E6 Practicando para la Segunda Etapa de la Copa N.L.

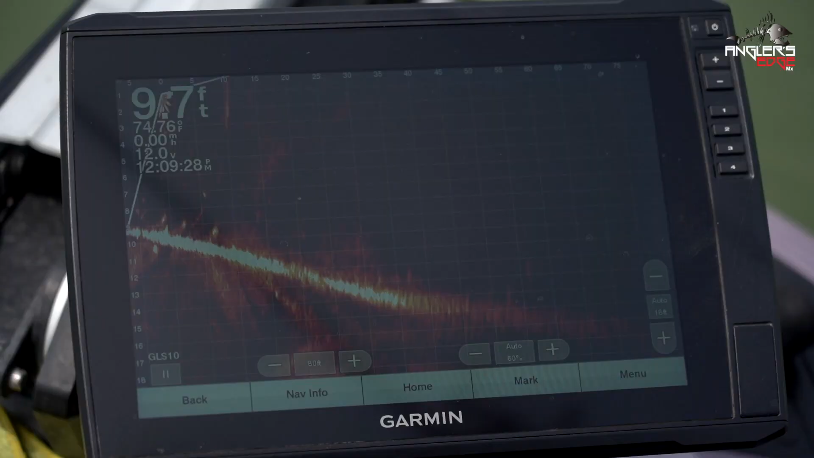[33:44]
Este es el arbolito, mira, que lo tengo enfrente. Ese es. Este es el arbolito que acabamos de encontrar.
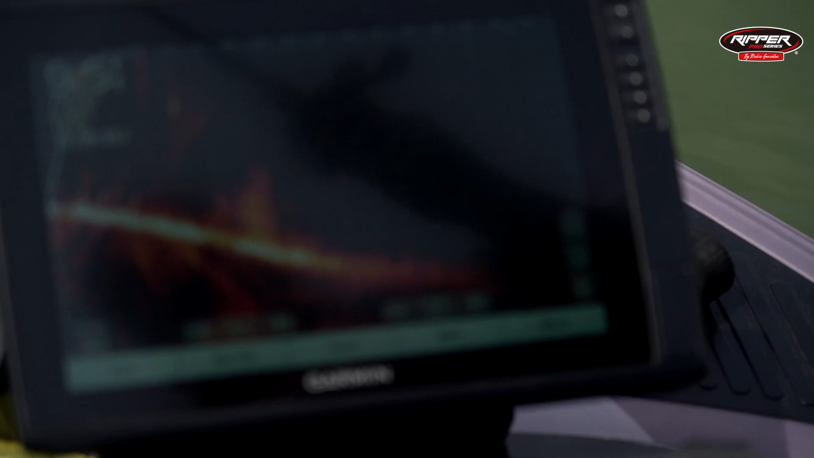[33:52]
Lo tenemos aquí prácticamente enfrente. Ahí va cayendo mi señuelo en medio del arbolito. Así es como se ven los árboles. Así. Exactamente. Cuando son verdes, ¿verdad? O sea, que son árboles que aventó alguien.
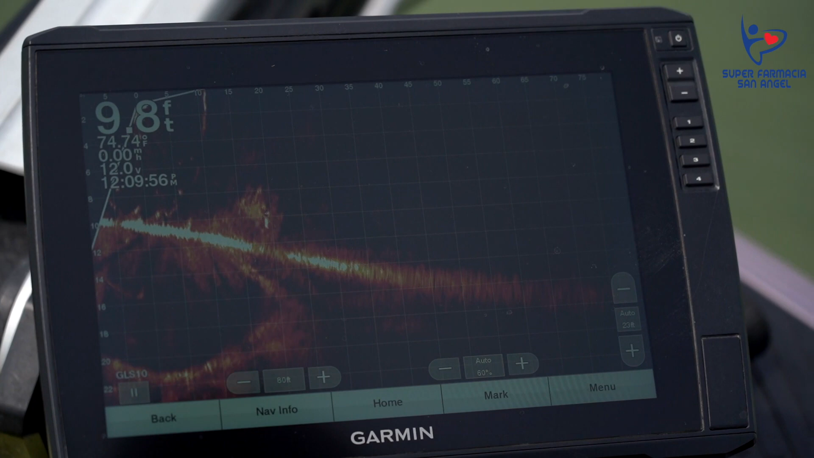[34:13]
On screen: depth 9.8 ft, water 74.74°F
Se ve como un... como sardinas, como un banco de sardinas.
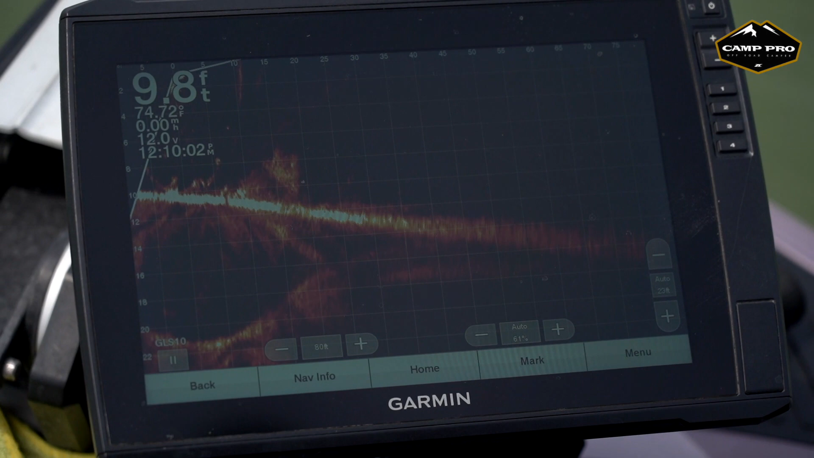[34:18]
On screen: depth 9.8 ft, water 74.72°F
Cuando es un árbol normal, seco, ahorita les voy a decir cómo se ve.
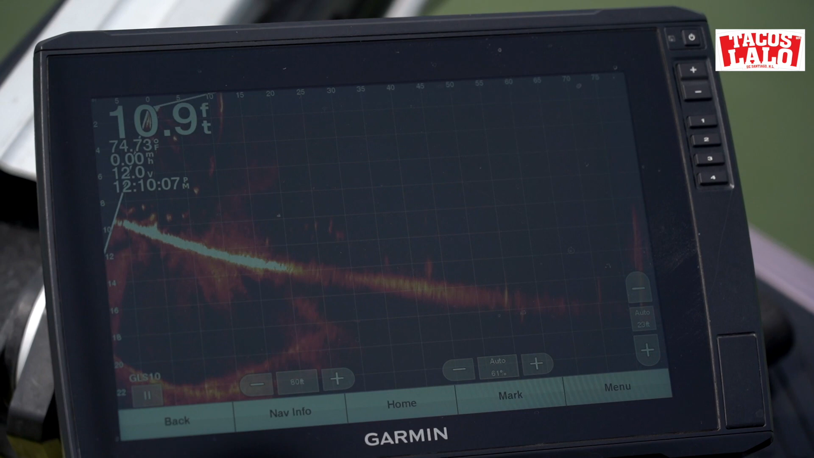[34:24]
On screen: depth 10.9 ft
Vamos a buscar otro más, vamos a ver si vamos a hacer que pique otra lobina.
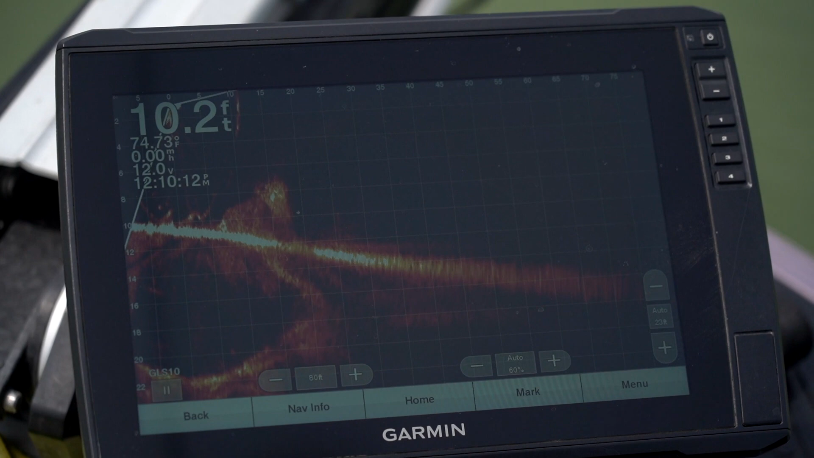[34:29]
On screen: depth 10.2 ft, water 74.73°F, speed 0.00 mph
Aquí lo tenemos abajo prácticamente de nosotros.
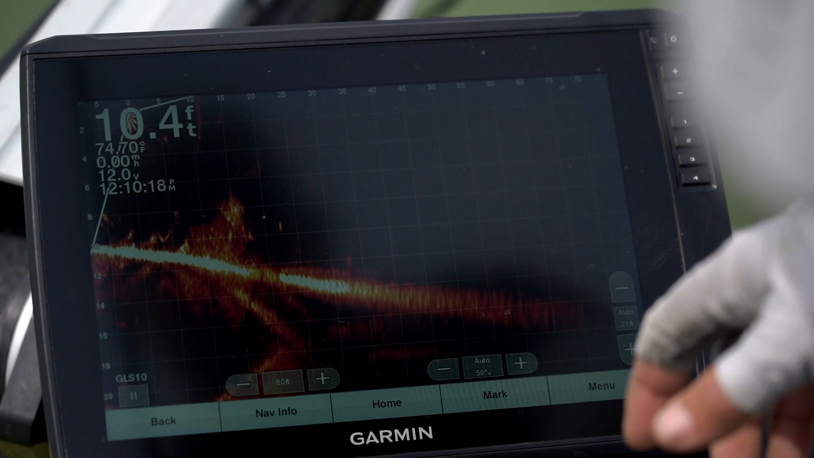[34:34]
On screen: depth 10.4 ft
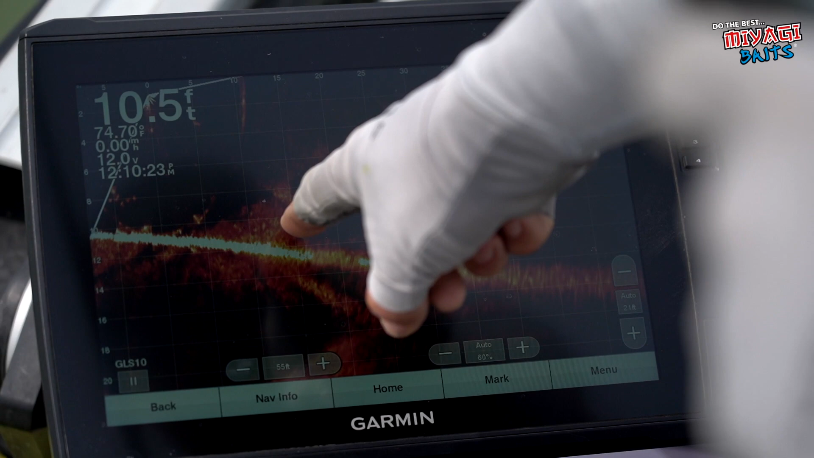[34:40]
On screen: depth 10.5 ft
Ahí se ven claramente los pescados, esas bolas blancas que se ven ahí, se ven los pescados, unos saliéndose, esas son tilapias.
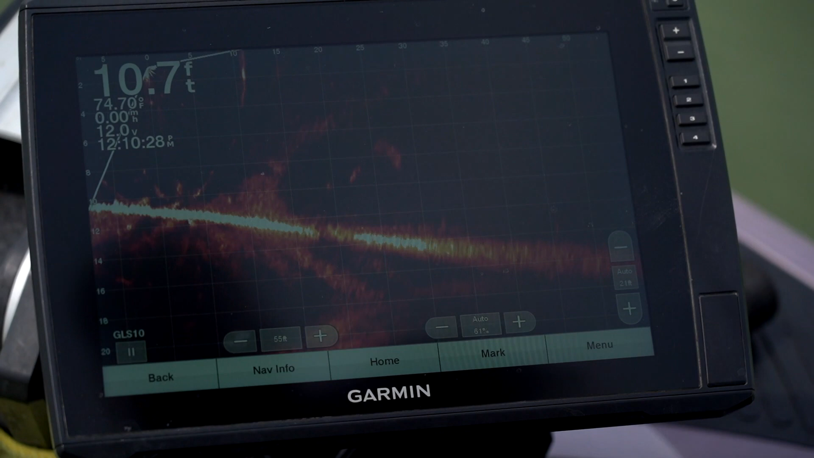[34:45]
On screen: depth 10.7 ft
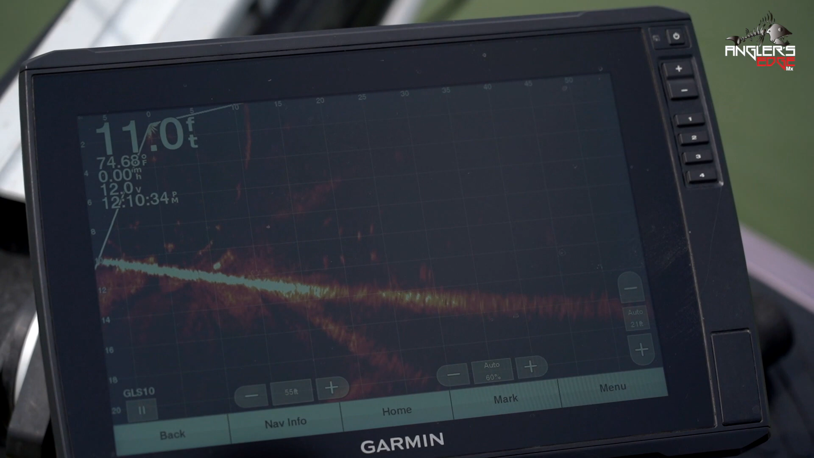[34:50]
On screen: depth 11.0 ft
Pero esas bolas blancas que prenden adentro
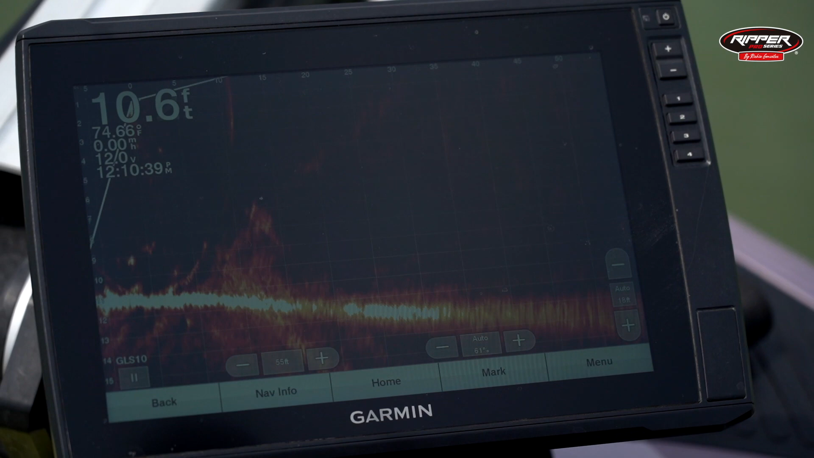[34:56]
On screen: depth 10.6 ft
son los, vamos a ver.
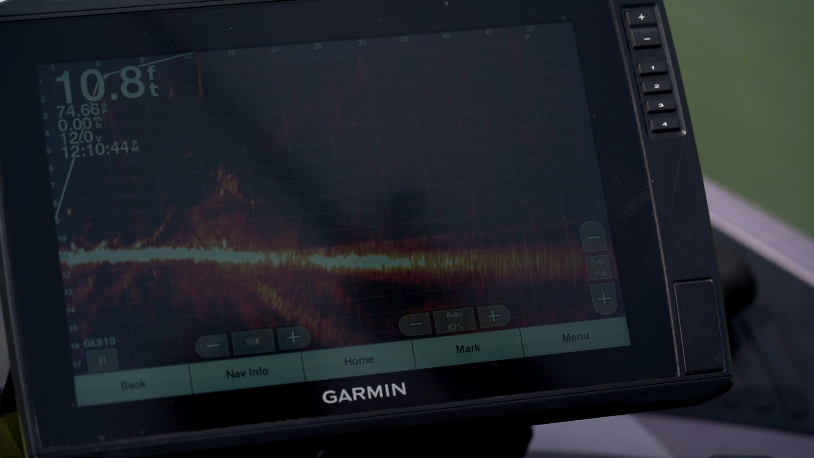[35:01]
On screen: depth 10.8 ft
Son los peces que están, pues, adentro del arbolito. Ahora les quiero enseñar cómo se ve.
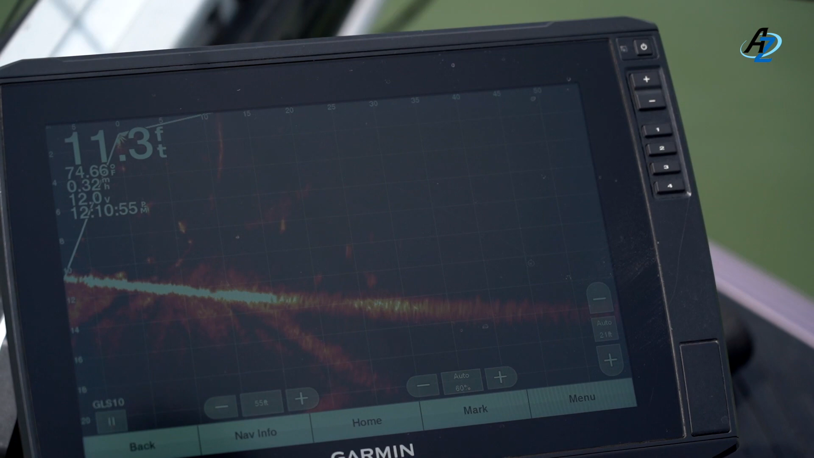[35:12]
On screen: depth 11.3 ft
Vamos a movernos de aquí para ya no chicotearle el punto al buen amigo
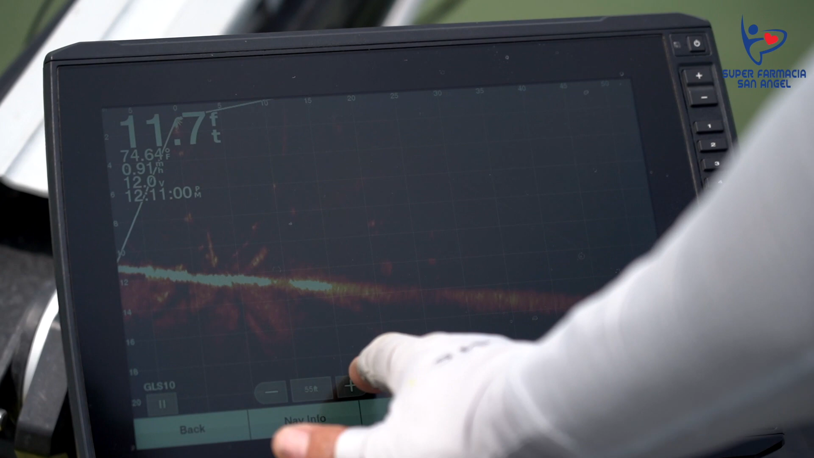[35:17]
On screen: depth 11.7 ft
que nos hizo favor de sembrarnos este arbolito.
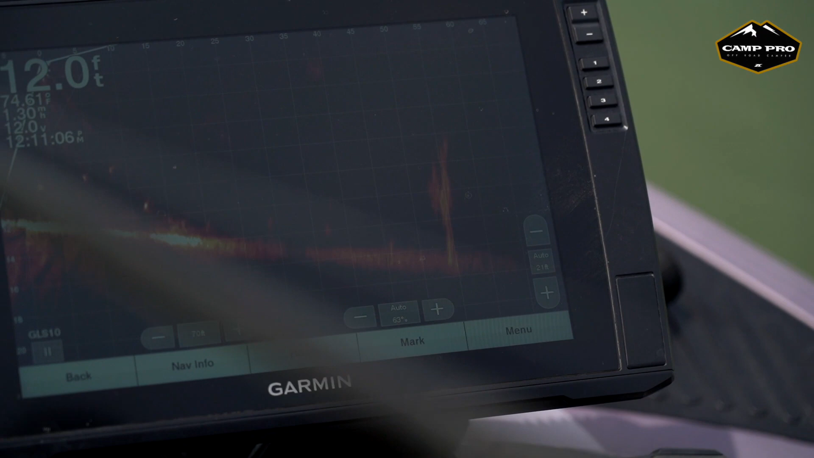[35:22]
On screen: depth 12.0 ft
Ese es un árbol normal. El que está allá atrás también.
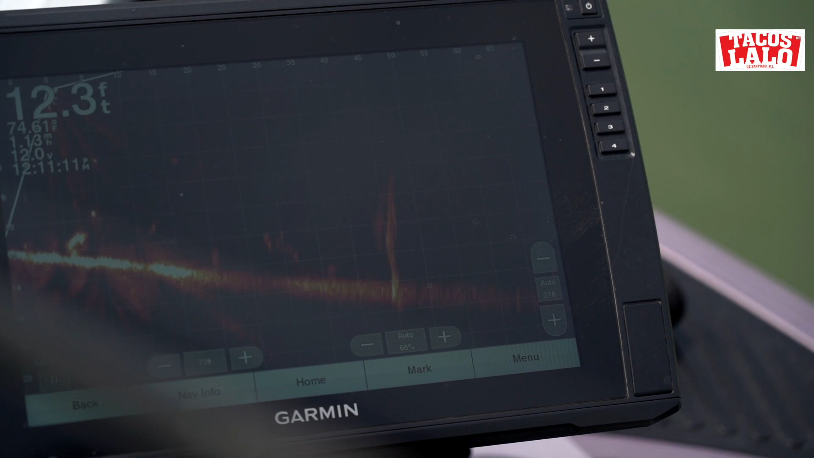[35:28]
On screen: depth 12.3 ft
Ven cómo se ve diferente, se ve más sólido, se ve blanco, más blanco.
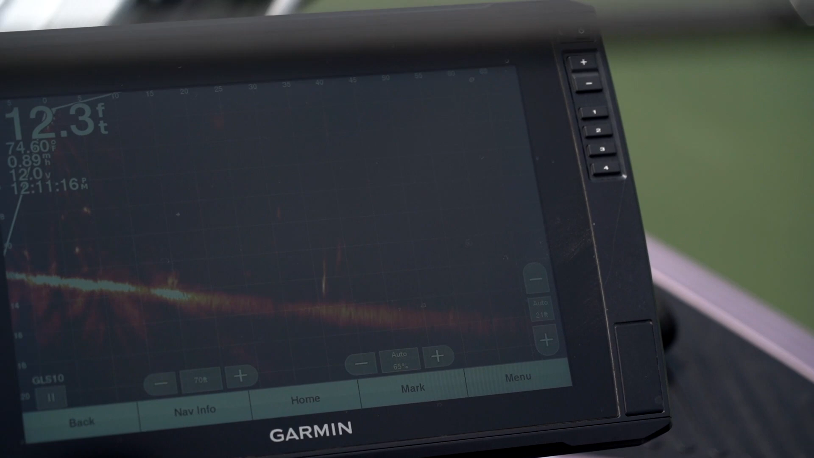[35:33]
On screen: depth 12.3 ft
¿Por qué? Mira, como aquel también es un árbol normal.
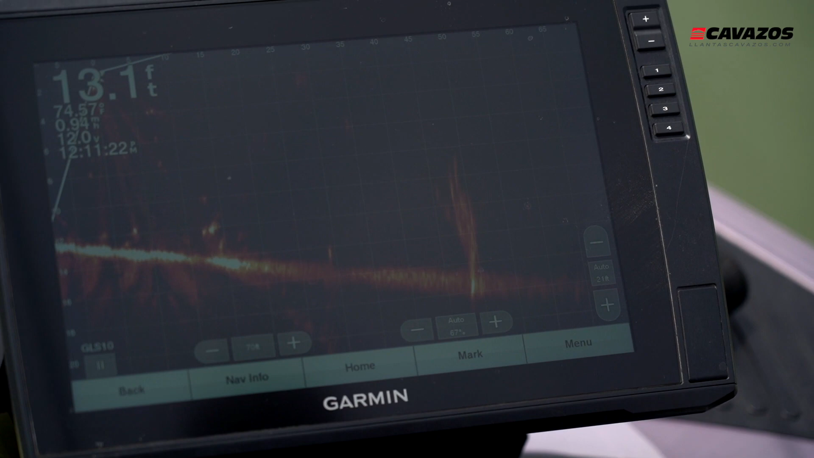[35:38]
On screen: depth 13.1 ft
Porque ese ya es más duro que un árbol verde, un huizache, que es lo que comúnmente se avienta.
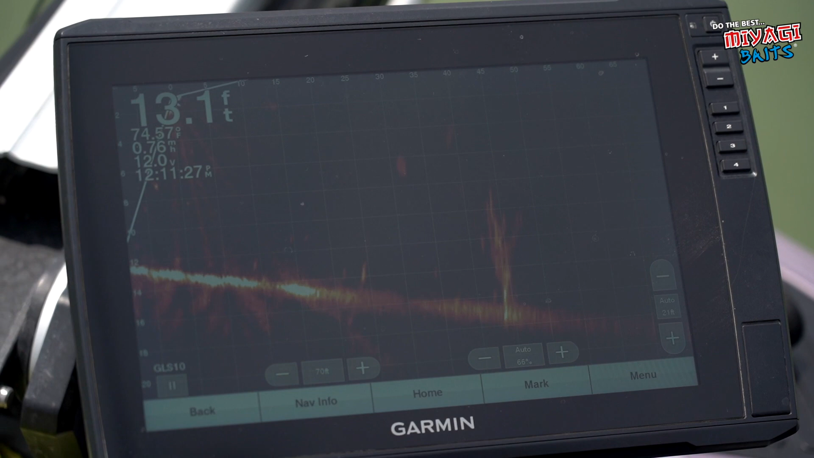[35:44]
On screen: depth 13.1 ft
Entonces, ese es un árbol normal y este es el arbolito feliz. ¿Dónde está? Este es el arbolito feliz. ¿Ven?